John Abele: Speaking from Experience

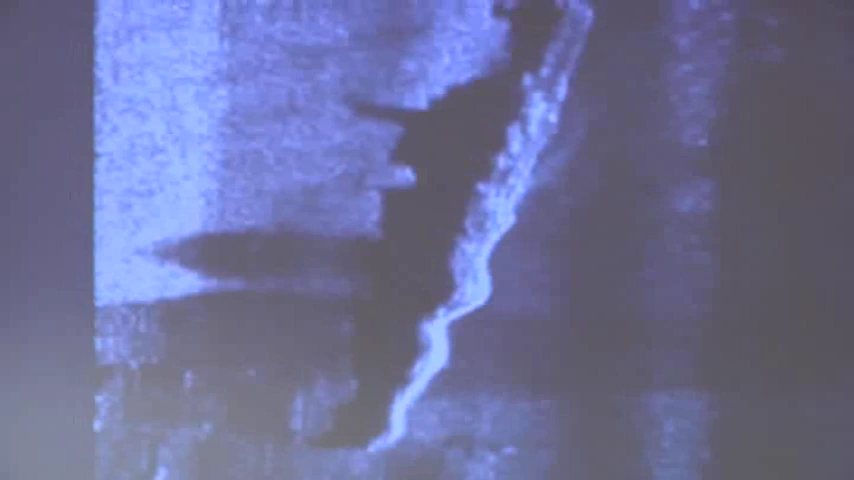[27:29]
Now, that wiggling is the fact that the towfish was doing this. So, you're looking at changing the towfish, not changing the target.